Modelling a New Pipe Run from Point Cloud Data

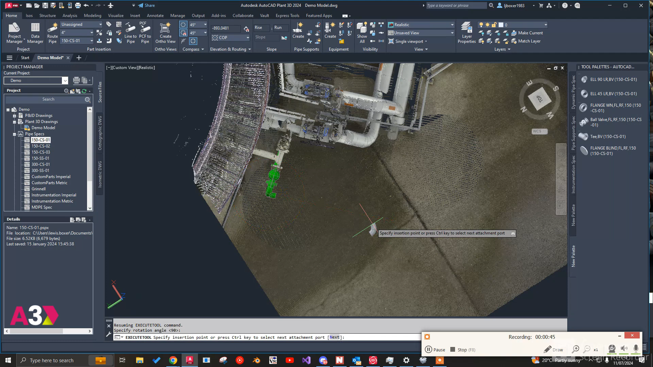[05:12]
we can start off by just modeling it in. I don't want to say not accurately but obviously
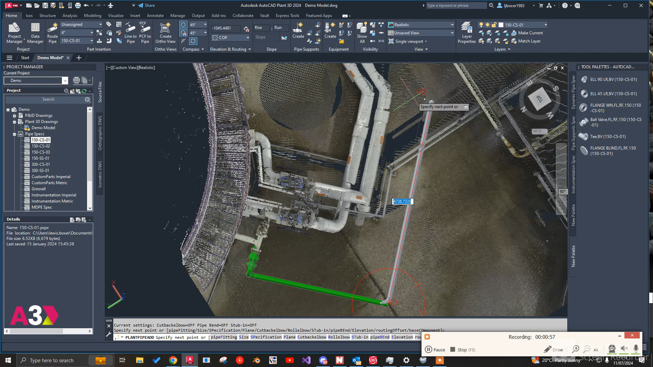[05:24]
just a little bit more rough of where we're going to we think we need to
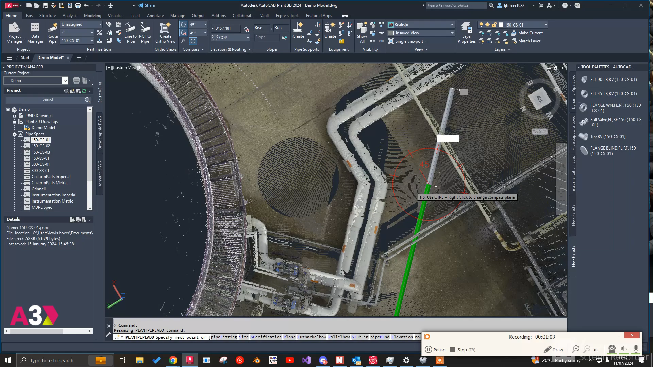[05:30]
put this line like so. Now we've because I've got the point cloud data in here I've obviously seen that that we've gone straight through that cable tray. So I'm just going to delete these out. Bring it back. Bottle of jump to kind of go over.
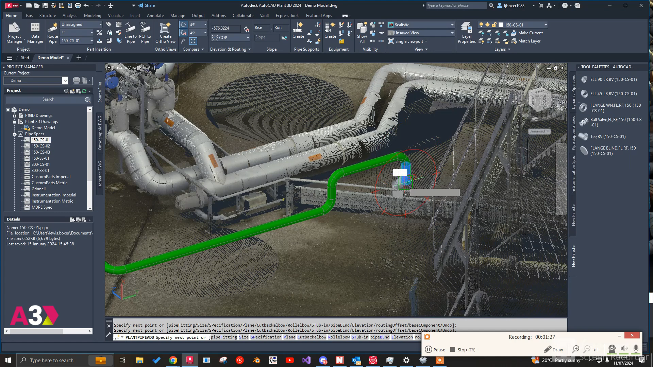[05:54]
And if I bring it into top down view I can make sure we're giving enough space to make sure that we miss that.
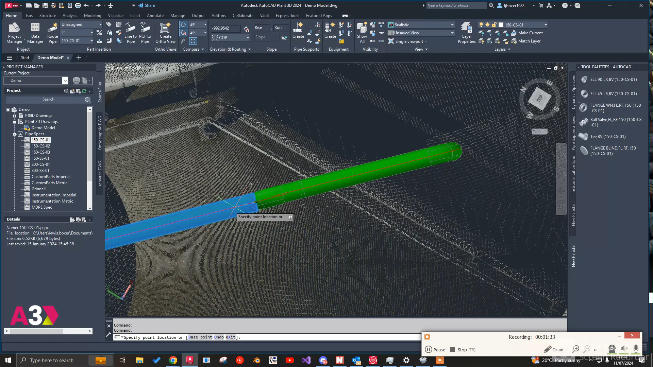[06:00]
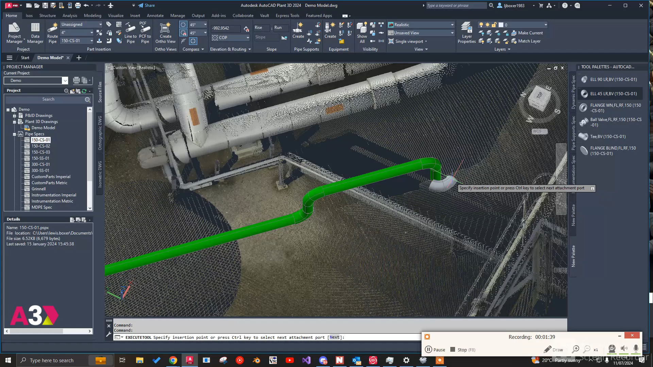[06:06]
And like I said I'm not a piping designer but it just gives you an understanding of the ability of how much information we've got here that's at our
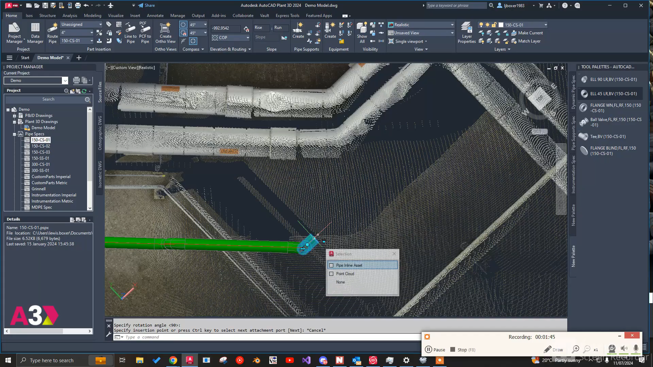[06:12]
fingertips to work out where we can run this pipe.
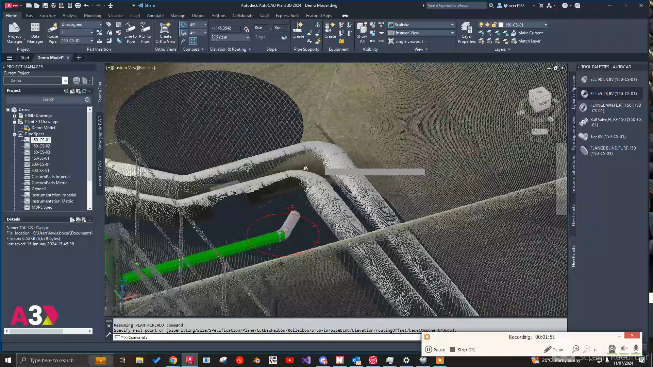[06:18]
Jump over this. Build another jump over like so. Now I'm just going to select this and make sure this
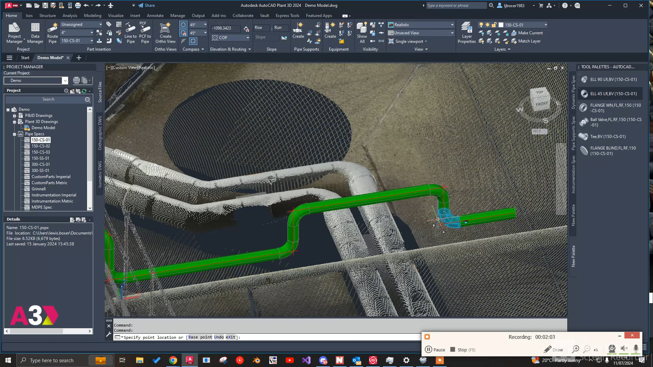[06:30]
pipe is the same height as what it was over here.
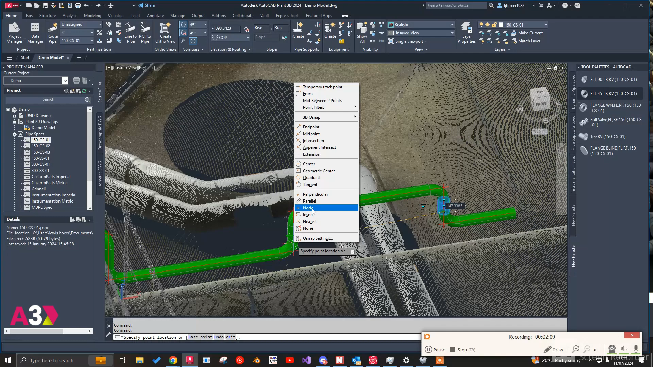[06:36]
Like that.
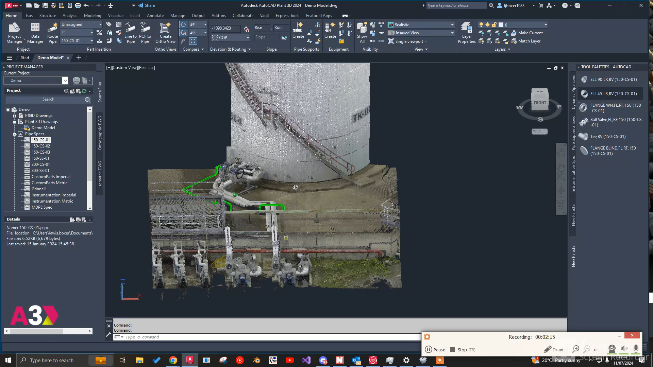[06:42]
Now I want to end up over here. So run it under roughly like that.
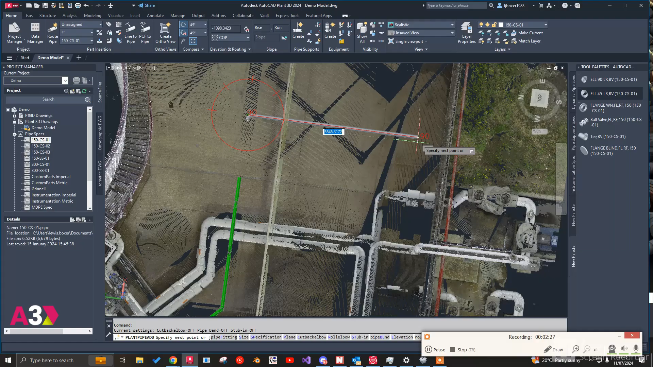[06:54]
And bring it over. So are we hitting this pipe or are we going underneath it? We're going underneath it.
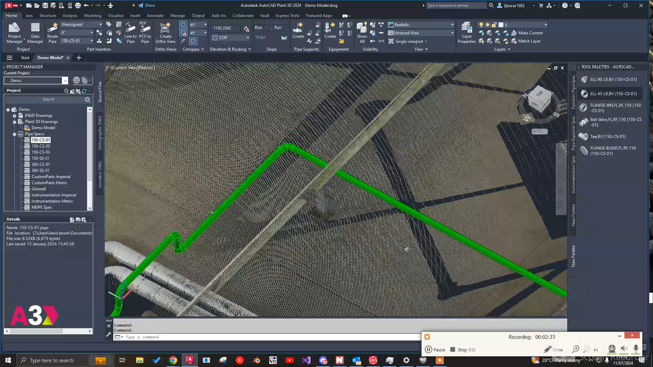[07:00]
Perfect.
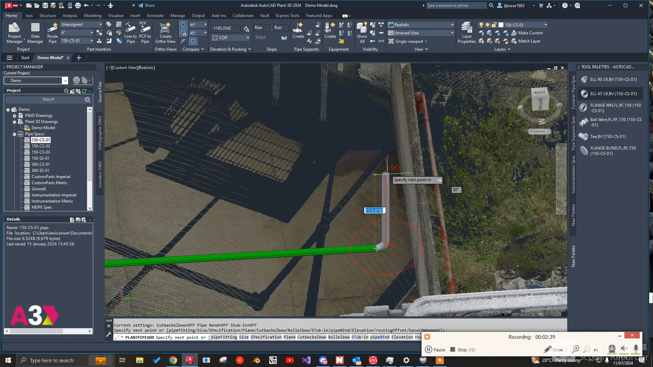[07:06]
Up. Over. And down.
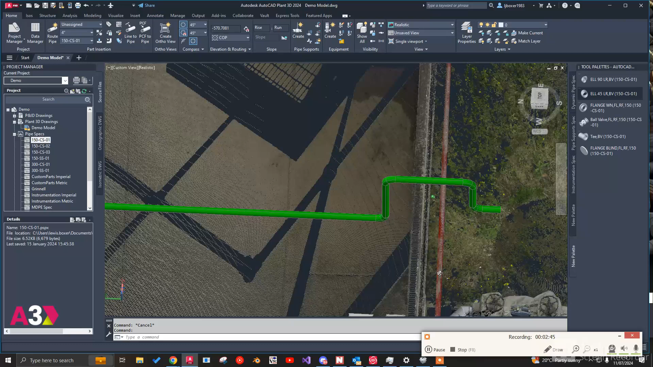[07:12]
So if we wanted to we could bring that a little bit closer to the wall. Now and then just finish this off with a ball valve. And obviously we could bring the equipment in.
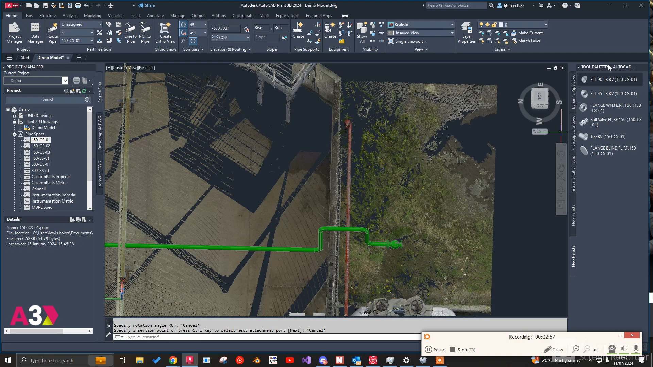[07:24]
It might be that you want to have a
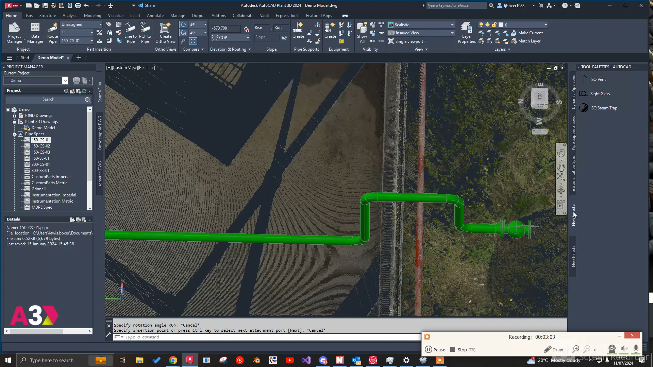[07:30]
T here. So we could add a T in for a lot. If we wanted to do any other connections at a later date.
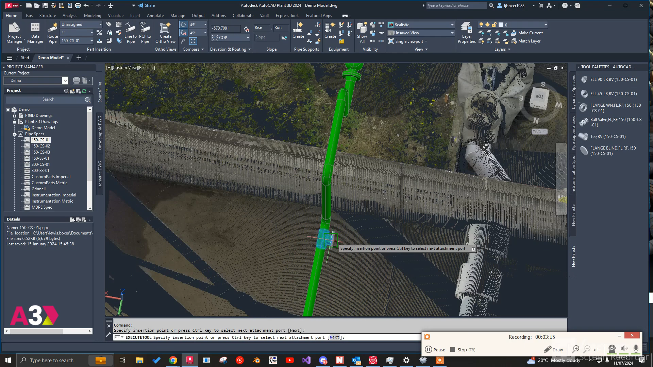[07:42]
And put a blind flange on there. So now we've got this. I'm just going to run through and just check that I've not hit anything. I might bring.
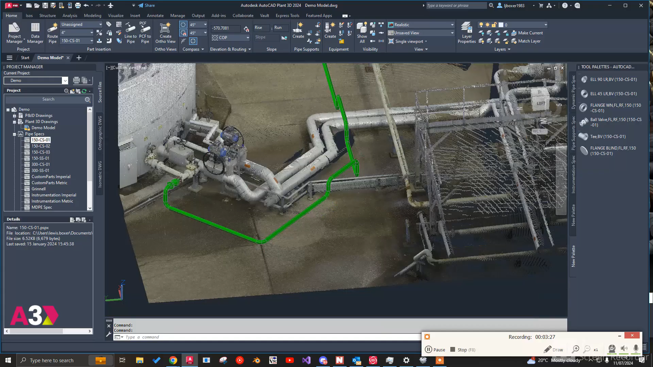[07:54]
No I think we were right. So we can come over here now to our pipe support spec.